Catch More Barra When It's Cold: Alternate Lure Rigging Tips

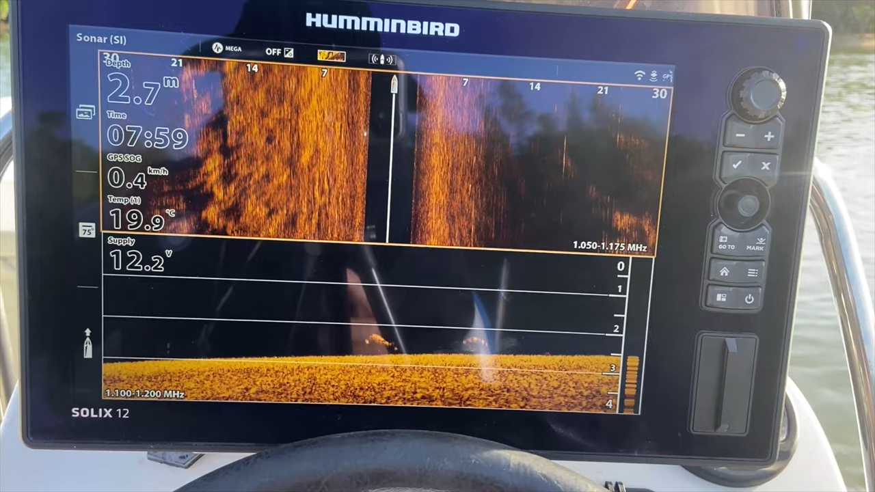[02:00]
On screen: depth 2.7 m, water 19.9°C, speed 0.4 km/h
Nice. Let's see if we can get them to tick over. As you can see, the water temperature is just under 20 degrees.
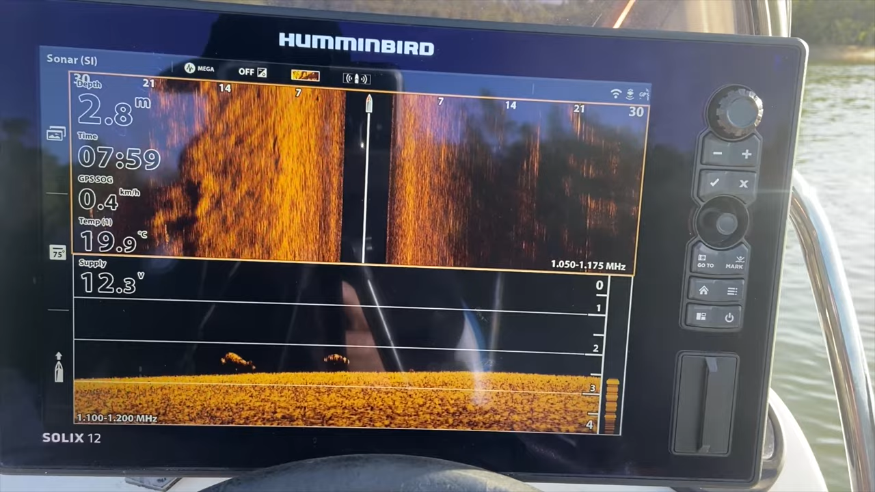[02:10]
On screen: depth 2.8 m, water 19.9°C, speed 0.4 km/h
So, let's see if we can get one of them to tick, one of them to eat. How good is that going to be?